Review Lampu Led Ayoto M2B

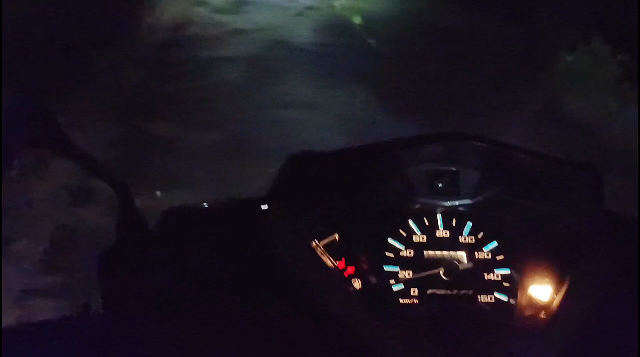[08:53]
jarak tidak dekat guys nah kurang lebih seperti ini guys saya posisi di tengah sawah
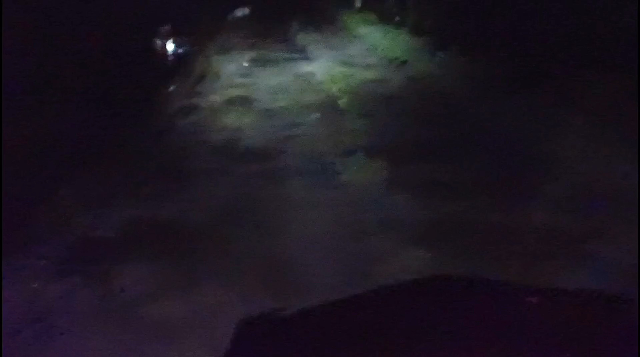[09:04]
guys nah sangat gelap kulitah dengan penerangan lampu ayoto
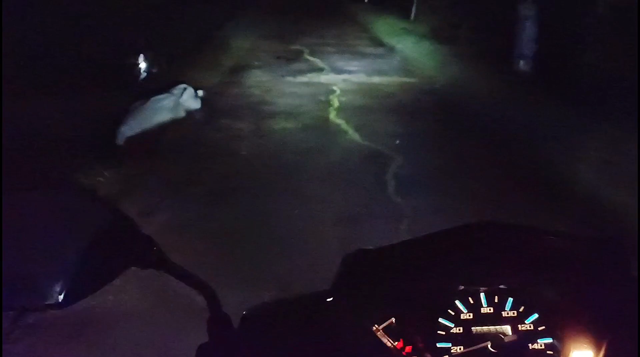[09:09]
m2b itu cukup lumayan terang guys ya bisa menerangi jalan yang sangat di tempat gelap Oke saya jalan nah kurang lebih seperti itu ya guys gimana kalau kita
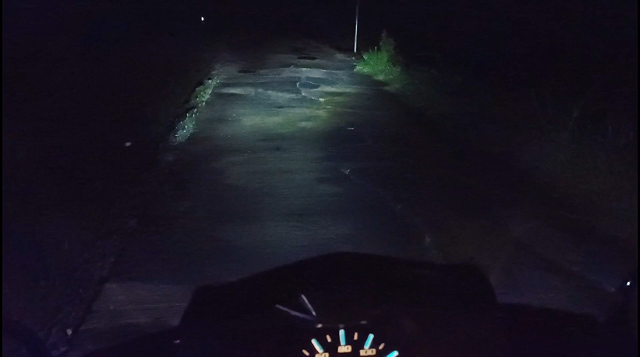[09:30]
bandingkan dengan lampu laser yang kemarin kita pasang guys Oke ya kalau dibandingkan ya